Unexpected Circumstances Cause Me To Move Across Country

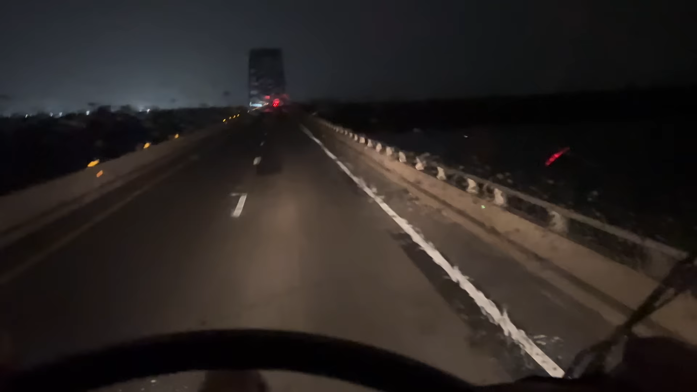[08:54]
I just had a big old blowout. Sounds like I lost two tires. I'm on this bridge, this long bridge. It happened right at the beginning of the bridge, so I can't even pull over yet.
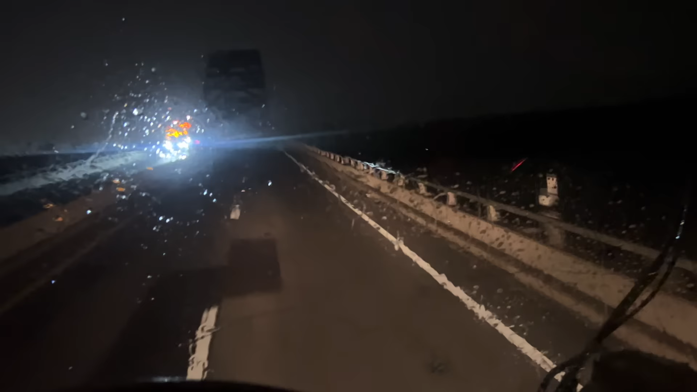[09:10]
So I'm having to try to limp, but it sounds bad back there.
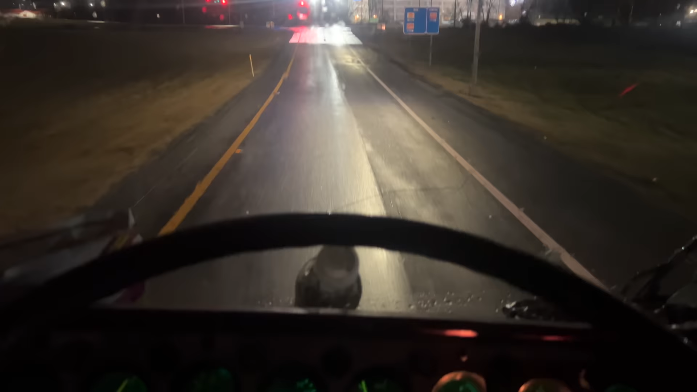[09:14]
Well, I limped it off to the next exit. I'm not excited to get out and see what's going on back there.